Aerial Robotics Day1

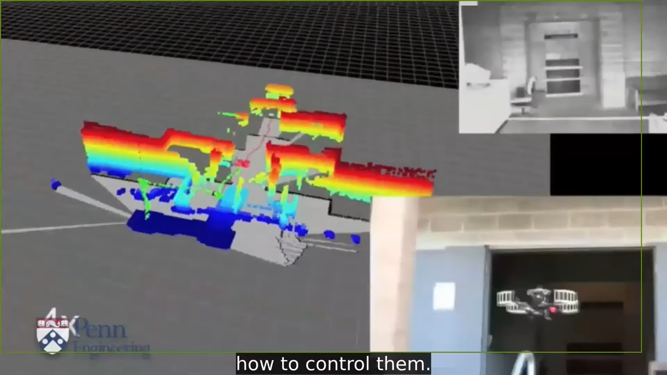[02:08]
We will discuss the challenges.Developing sensors for safe and autonomous flight.
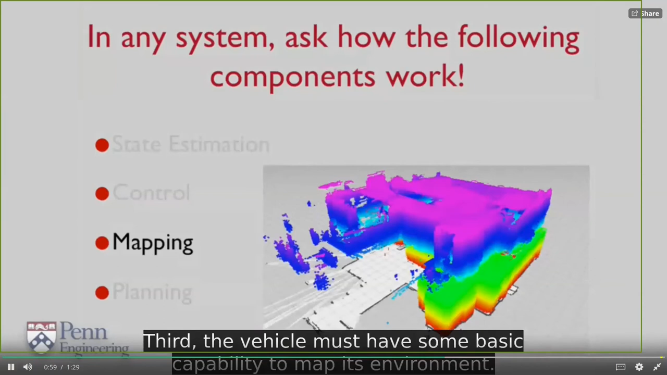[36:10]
its environment if it does not know what the surrounding environment looks like then it's incapable of reasoning about this environment and planning safe trajectories in this environment
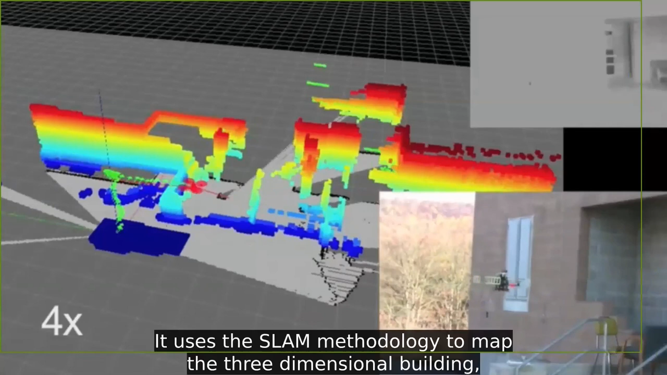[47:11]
uses the SLAM methodology to map the three-dimensional building while
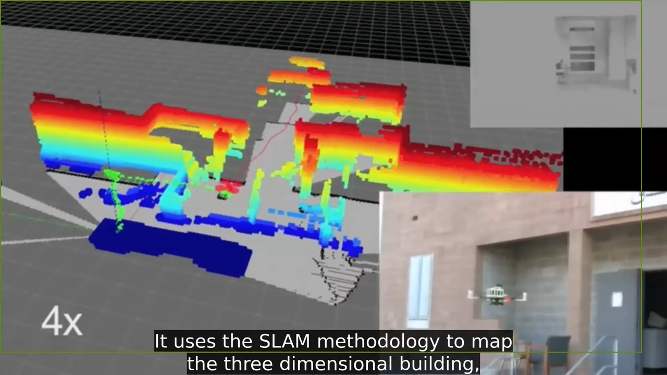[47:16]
estimating its location relative to the features in the building
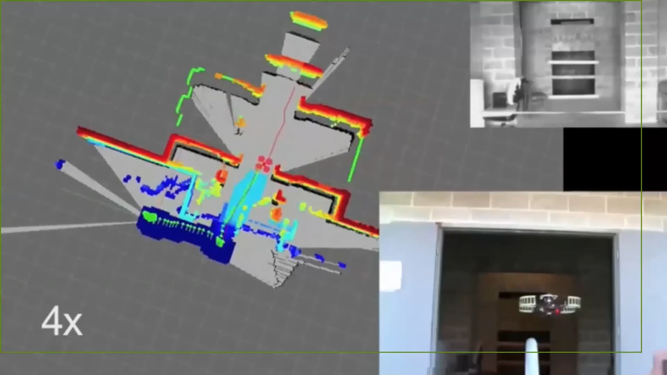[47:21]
The map it's building, you can see in the central screen.
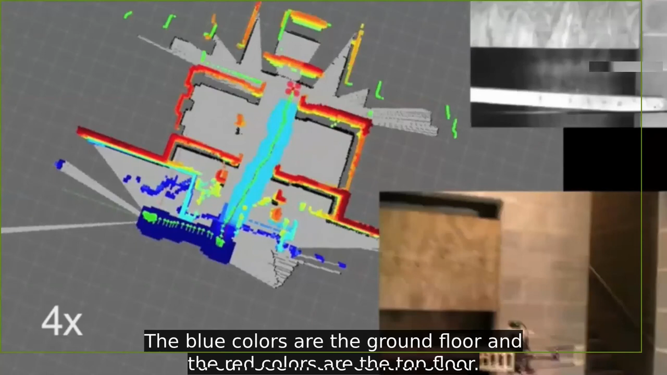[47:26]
The blue colors are the ground floor and the red colors are the top floor.
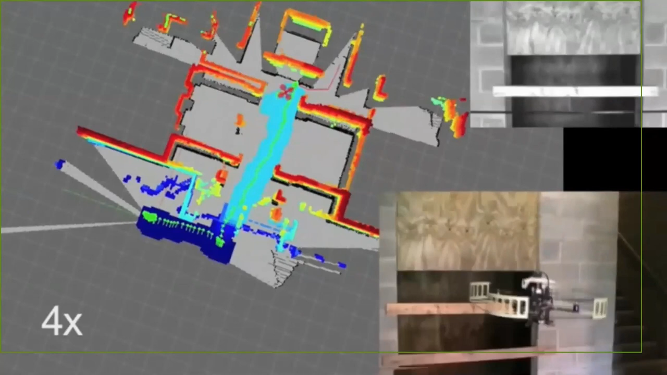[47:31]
You will see there are intermediate points where the vehicle actually plans its trajectory.
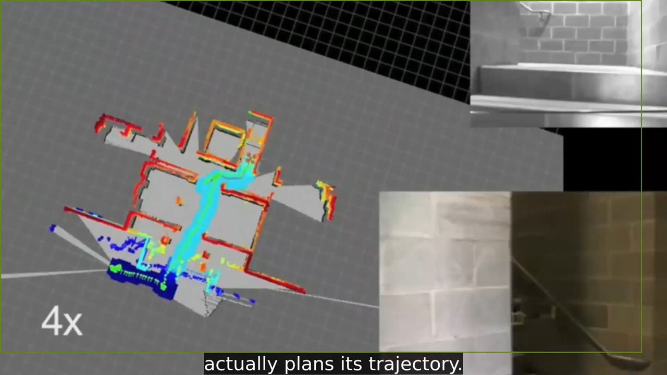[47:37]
If you look at the red snaky curve that emanates from the vehicle, the goal points.
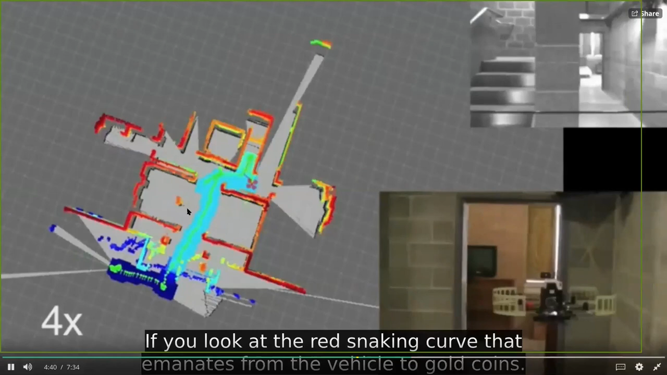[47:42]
These goal points have been designated by an
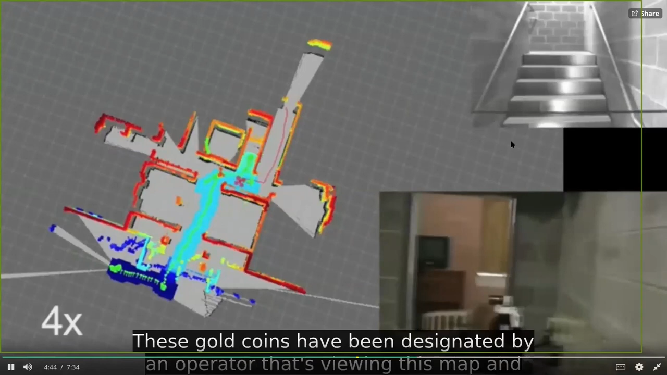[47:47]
operator that's viewing this map and tasking the vehicle.
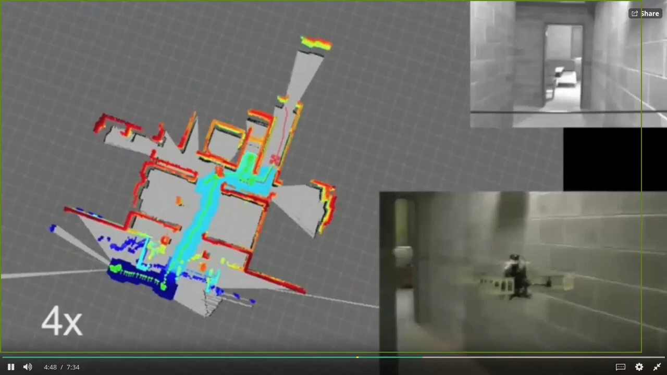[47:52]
And the vehicle does everything else.